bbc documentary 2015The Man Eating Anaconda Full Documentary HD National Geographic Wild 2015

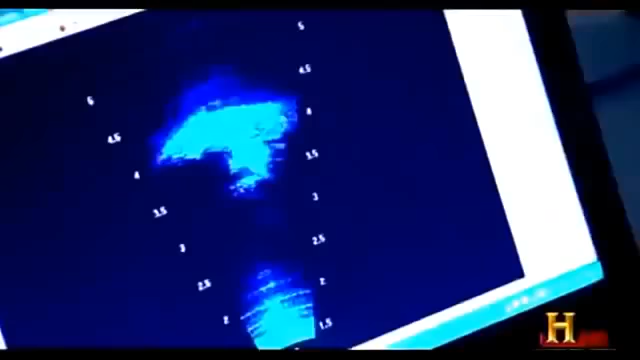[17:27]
But the DITSON sees it clearly.
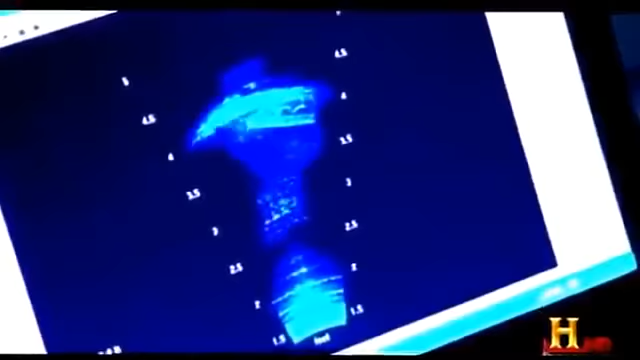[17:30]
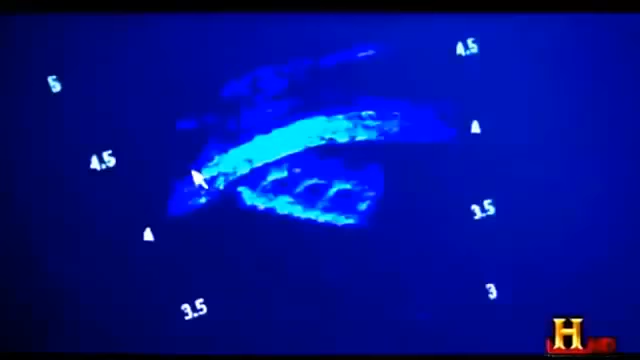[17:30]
Now, this brick is only about 4 feet away, but in Venezuela,
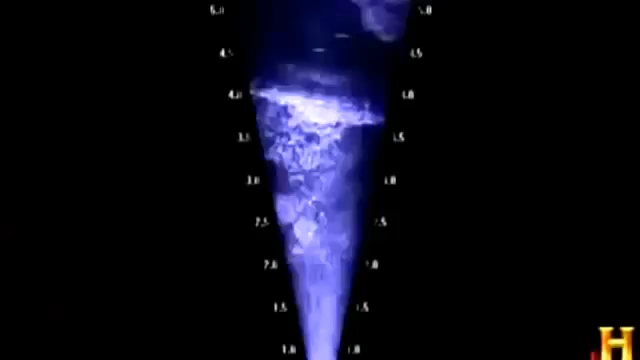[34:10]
It's been time to sit under the water with the sonar.
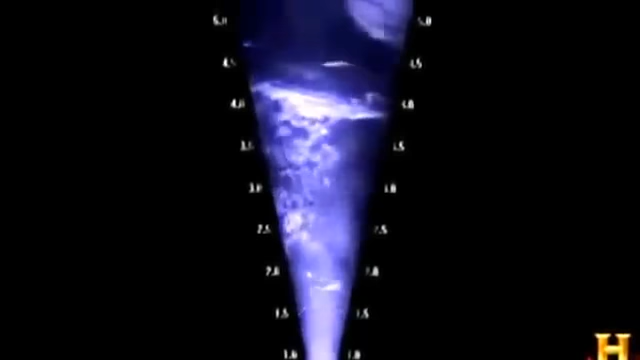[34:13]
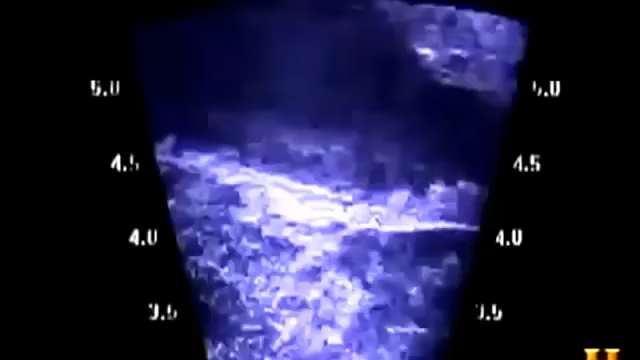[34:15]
What Rivas sees is the outline of a crocodile.
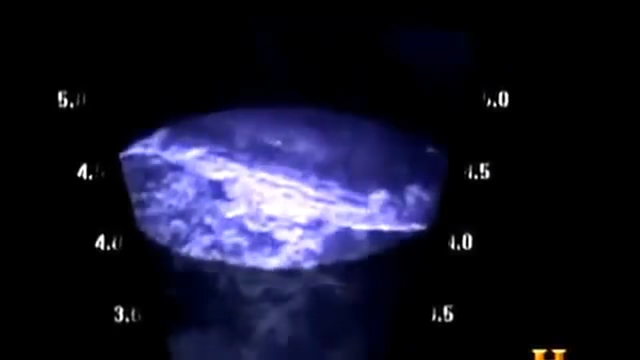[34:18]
And it's huge. I can actually measure how big it is.
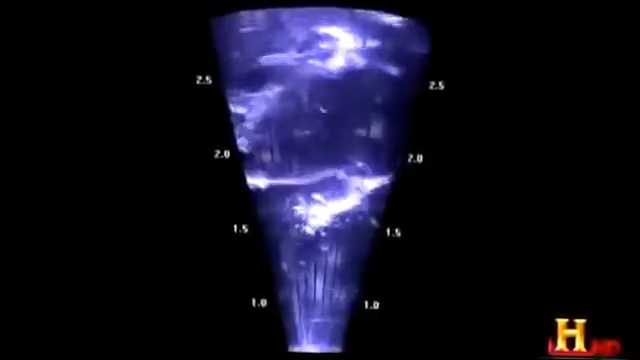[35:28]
What Rivas saw on the sonar was the dense aquatic vegetation on the river bottom, not a giant snake.
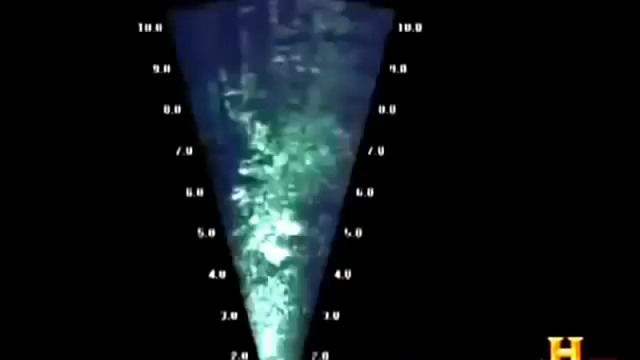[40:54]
Even in the pitch-black waters, the state-of-the-art sonar sees everything. Rivas is hoping for a glimpse of the snake's distinctive coils. And he gets one.
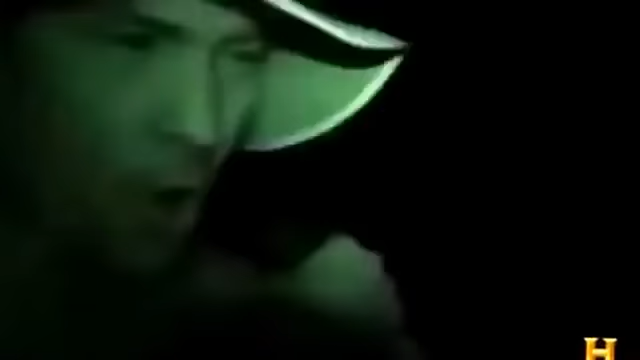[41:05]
Oh, wow, there's a big guy right here. Right ahead of us.
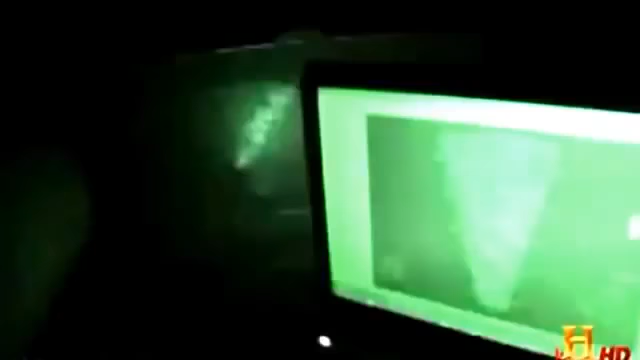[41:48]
But there is hope. The sonar has recorded the entire search.
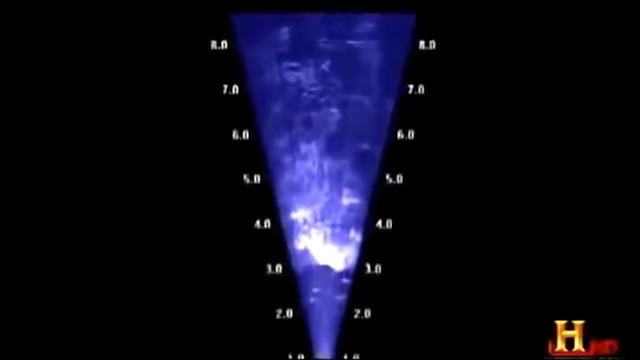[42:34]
It would be a big snake, but I can't really make out what it is.
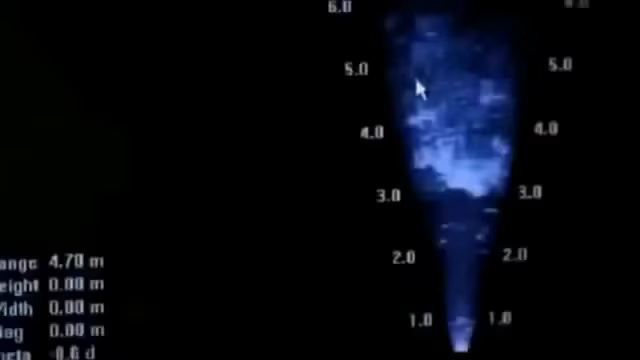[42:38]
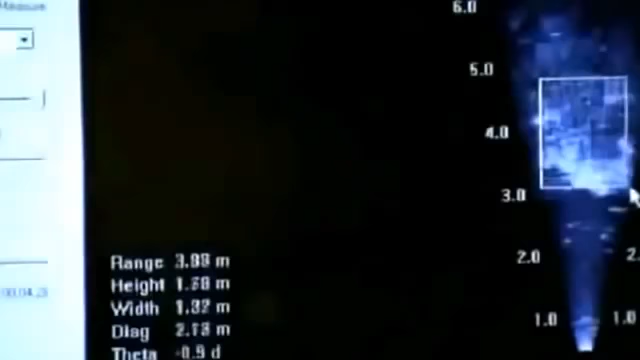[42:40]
A snake 5 feet across would truly be a giant.